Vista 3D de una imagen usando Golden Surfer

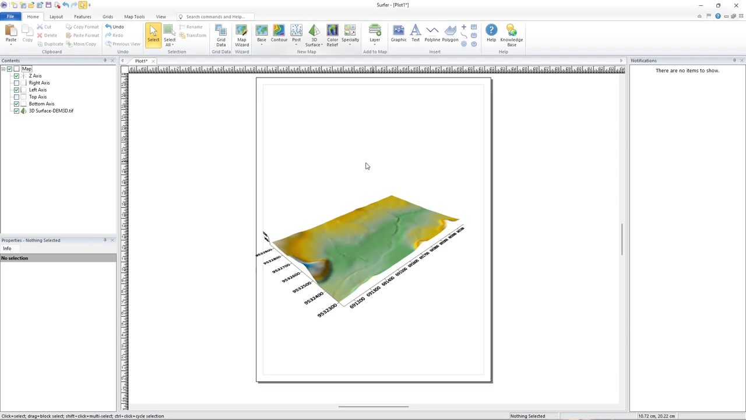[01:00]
Es decir, acá el usuario me pide cómo mostrar una imagen facial. Literal. Independientemente de la imagen que sea, lo que se necesita es el modelo de elevación digital y la imagen que tenga la misma superficie. En este caso voy a usar la imagen que tiene la superficie similar a este modelo de elevación digital. Hago clic en Date.
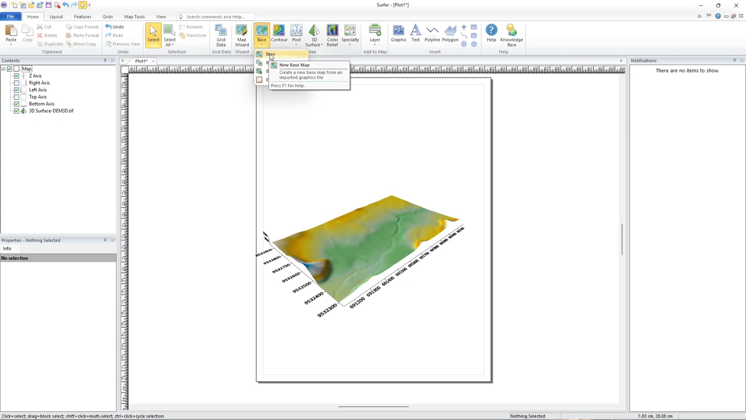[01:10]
Y aquí tengo una imagen. Abrir. Vemos que ya se carga la imagen. Ahora, esto es sumamente sencillo.
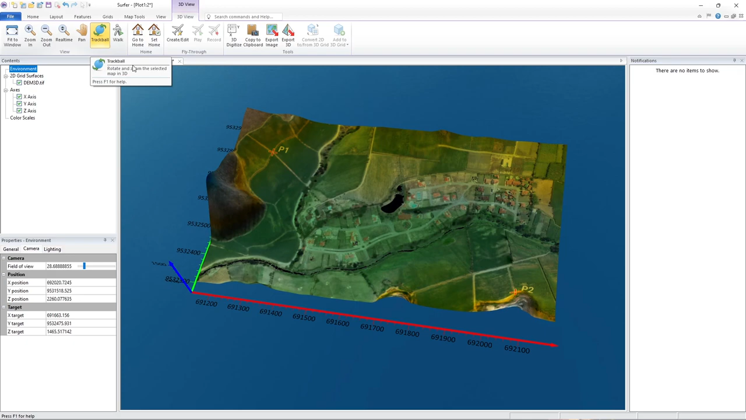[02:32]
Con el cual, con el ratón, tenemos diversos controles en 3D.